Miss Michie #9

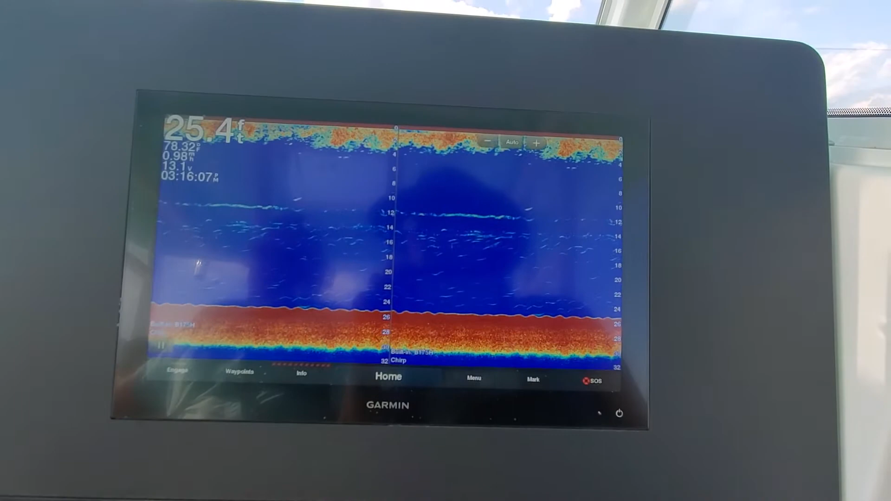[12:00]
On screen: depth 25.4 ft
Very common that some text will turn them off so they're just not chirping the whole time.
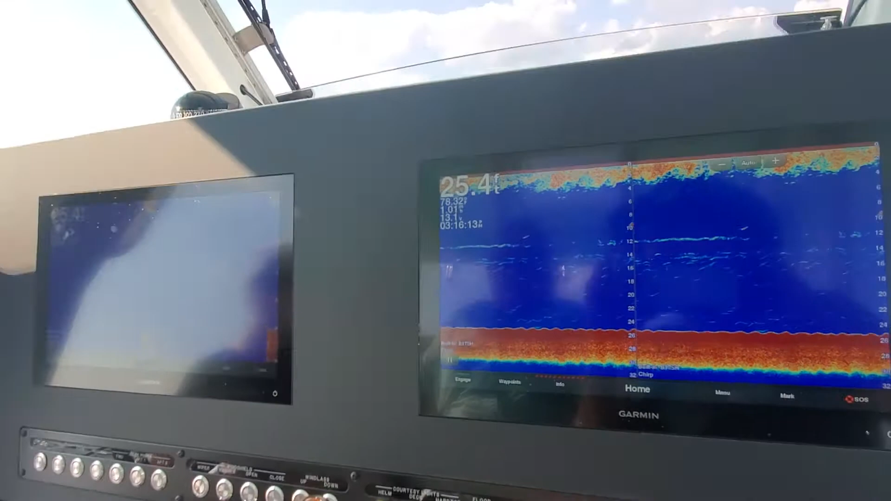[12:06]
So this will adjust the zoom level.
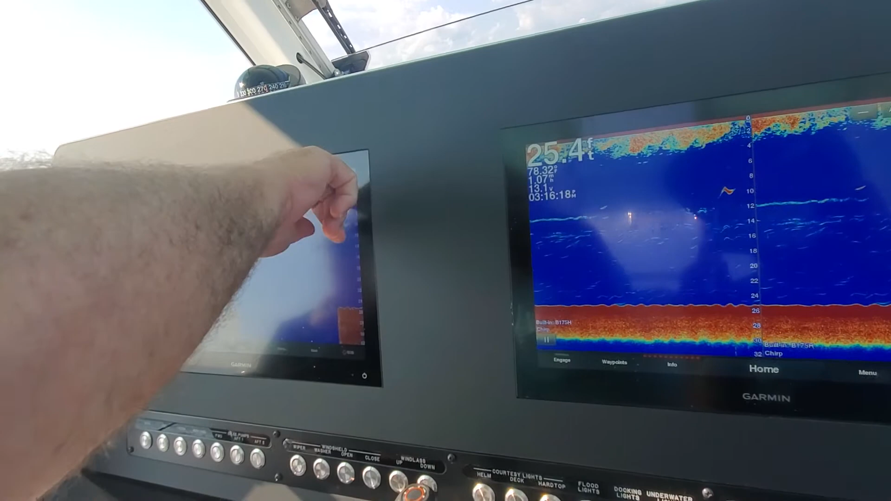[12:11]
On screen: depth 25.4 ft
So that's going to give you different... We need to be out deeper to really different see depth. What this will do. Yeah, I want to zoom on one side.
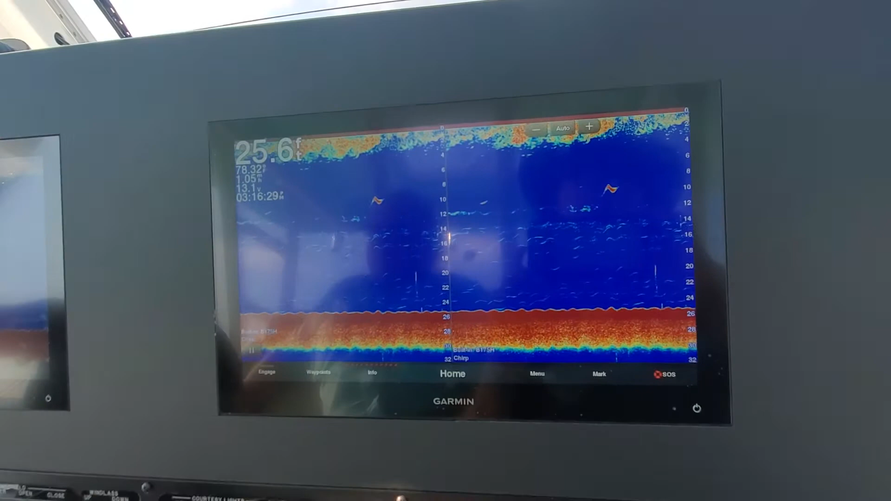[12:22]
Mm-hmm. So we'll let it scroll through a whole page. We can actually do it on this screen.
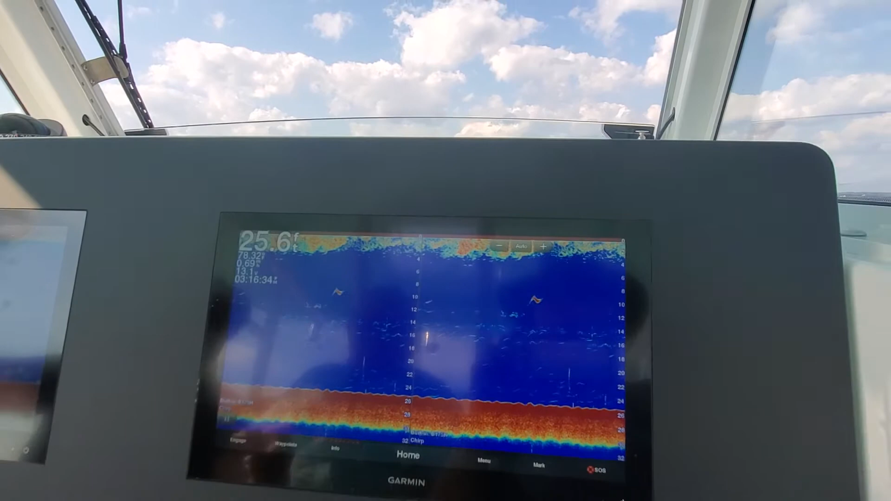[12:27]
This one's ready to go. So go ahead and hit pause. Left hand, right by engage. So you can stop whatever you just went over. You can scroll your finger to basically rewind what you went over. And yeah.
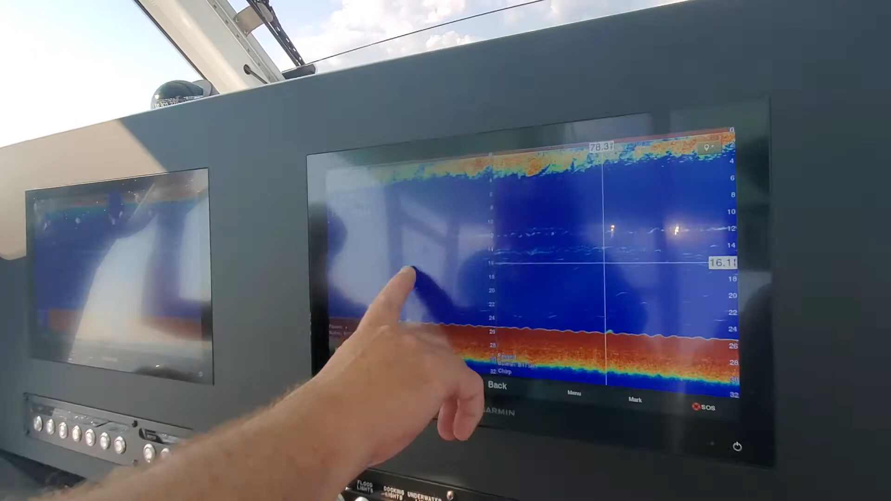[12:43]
Then you can pinch and squeeze your fingers to zoom in. Drop a waypoint and autopilot your way right back to the waypoint.
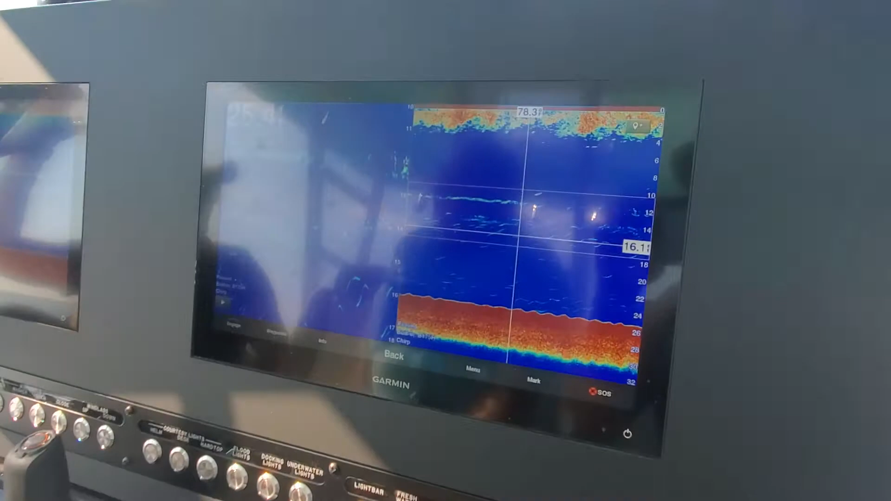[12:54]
Where do you drop the what? Waypoint? So you can hit the... That? Mm-hmm.
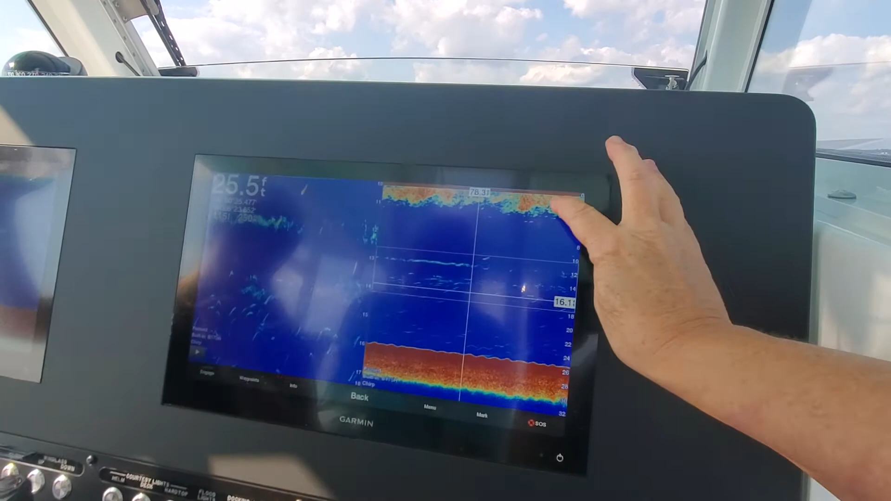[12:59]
So that will drop your waypoint. And then you can navigate to auto guidance, or I'm sorry, go to.
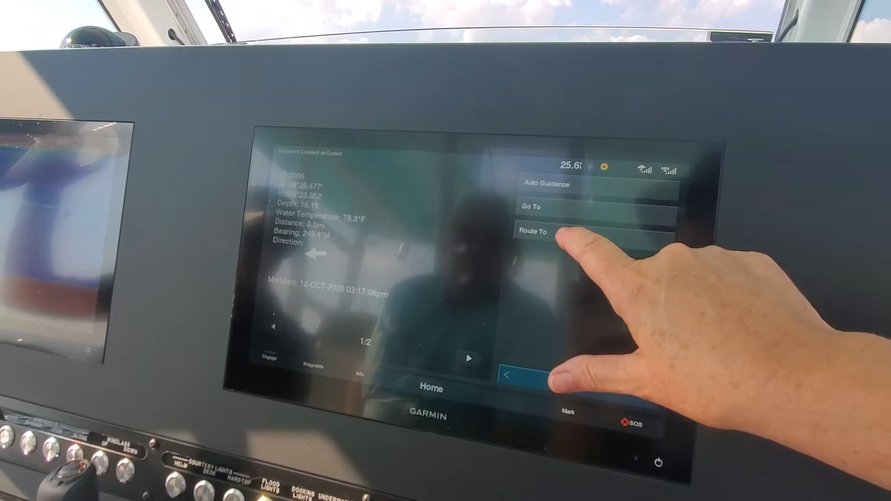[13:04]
And then it's going to ask you if you want to engage autopilot.
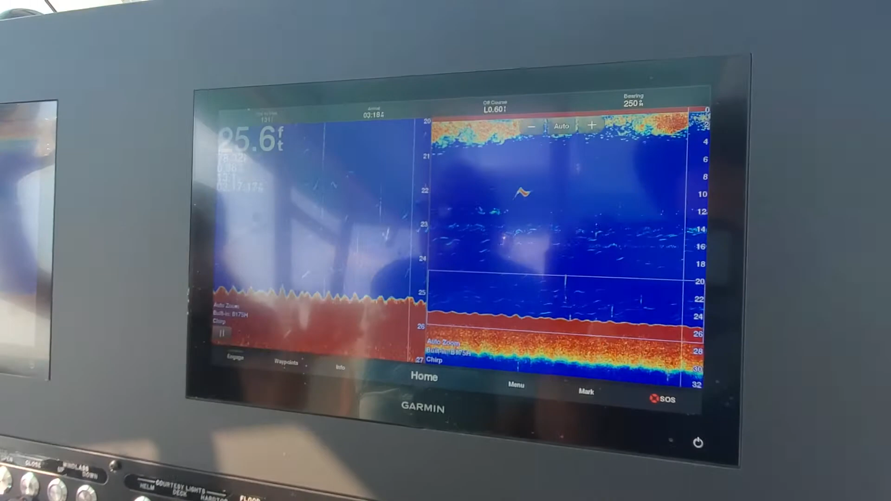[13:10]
On screen: depth 25.6 ft
Oh. And then when you hit engage,
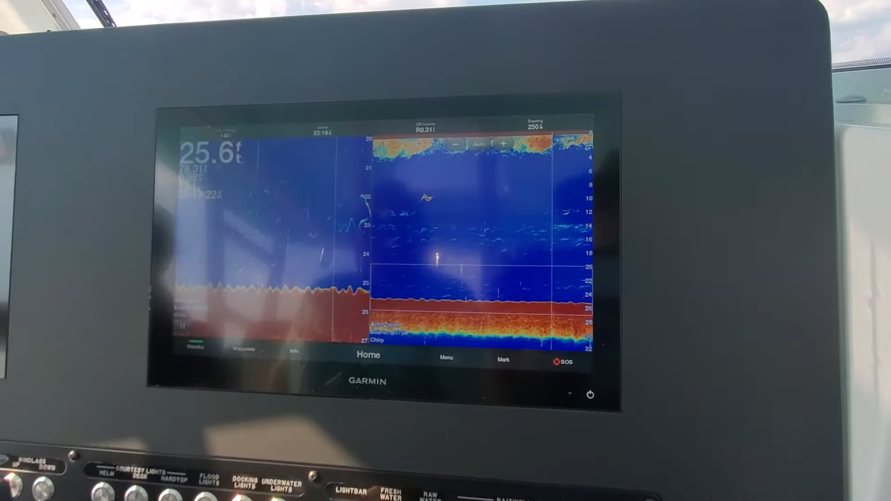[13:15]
put yourself into gear, and it's going to take you back to,
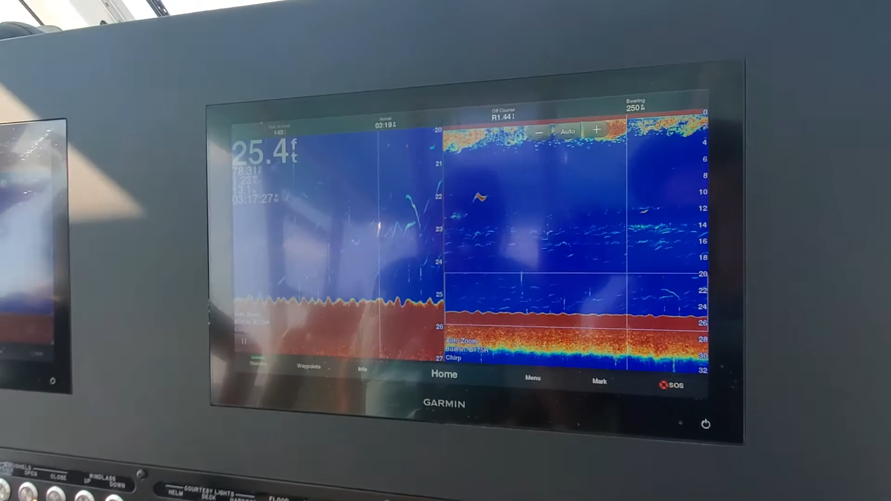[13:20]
On screen: depth 25.4 ft
the spot that you just were like, oh my god, that is a really fishing spot. Excuse me for a moment.